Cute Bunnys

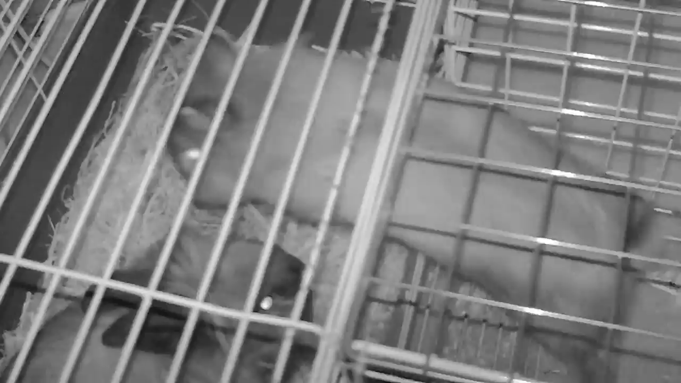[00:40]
I guess you see he comes over here. He finds her. Yeah, I can't get any lighting over here.
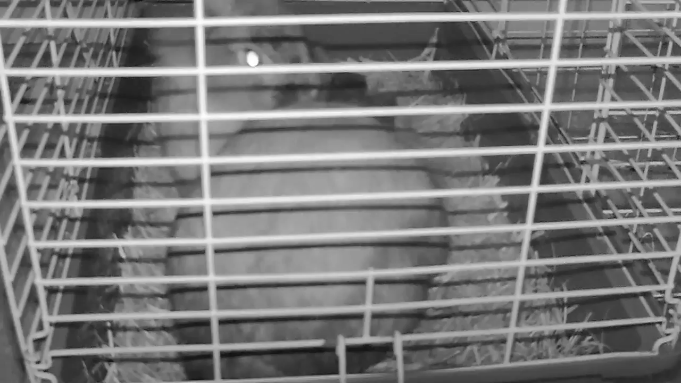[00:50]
She does not like him when he gets back there. No, she doesn't. No, she doesn't. Anyway. Actually, I'm curious. Oh, not this glitch again.
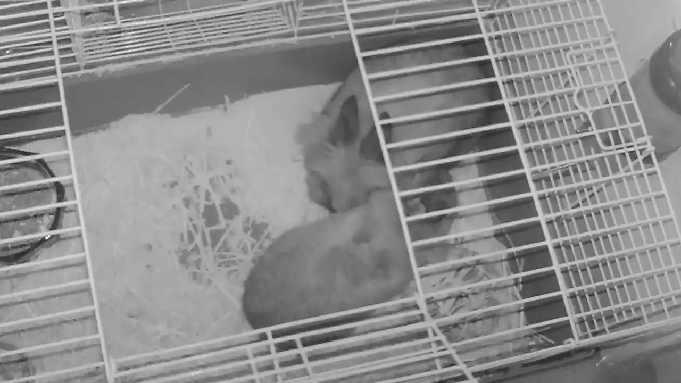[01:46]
I might be able to hear her rumble at what he does.
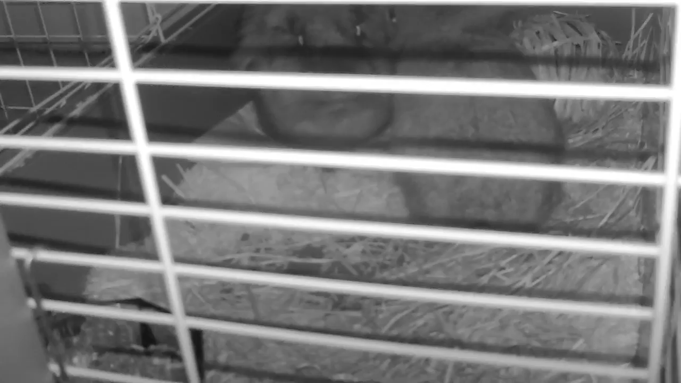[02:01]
Of course, he stops moving once I turn to this camera angle. I don't know what that looks like without the infrared.